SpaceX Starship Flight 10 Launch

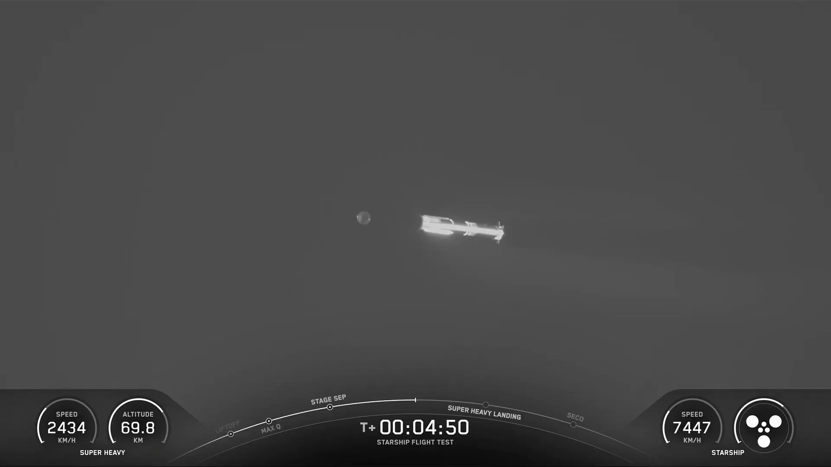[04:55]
it looks like we have hot stage jettison You can see it floating
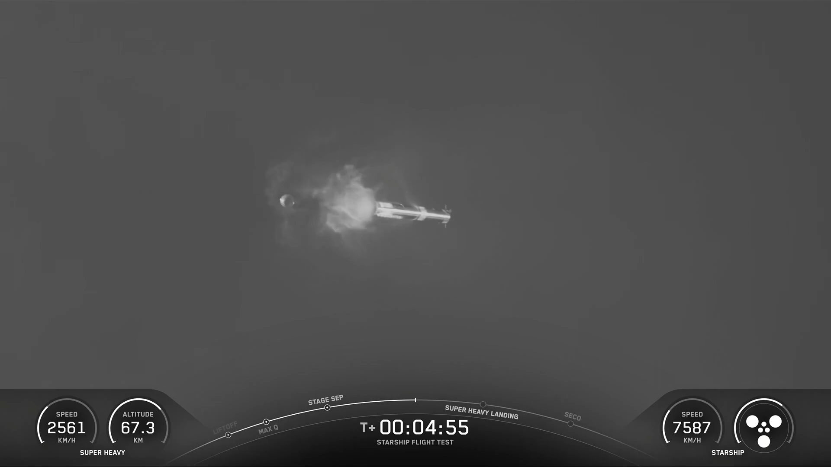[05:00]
away there to the left of the booster
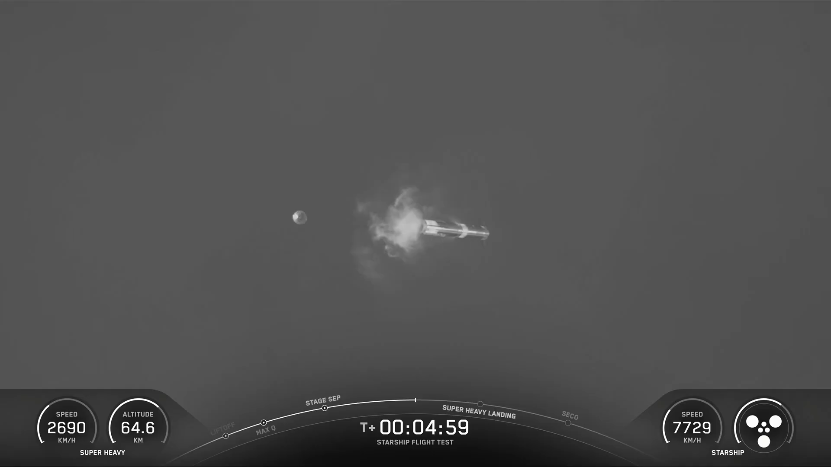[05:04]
Yeah, we did see one of those middle engines shut down during the asso Again, we are resilient to engine out on Super Heavy That's why we were able to get through our asso